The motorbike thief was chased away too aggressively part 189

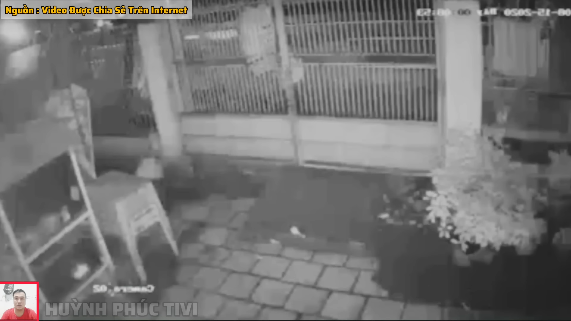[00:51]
nè camera nè cấp này nữa nè nó chội vô cái camera luôn nè mà mọi người hãy lưu ý tình huống này nha có gì mình thì chi hô lên cho người ta tiếp ứng mình cái vụ này nha nó quá trời nguy hiểm và táo bạo hết biết đường nổi và bây giờ có một nam thanh niên tình huống trang kính mít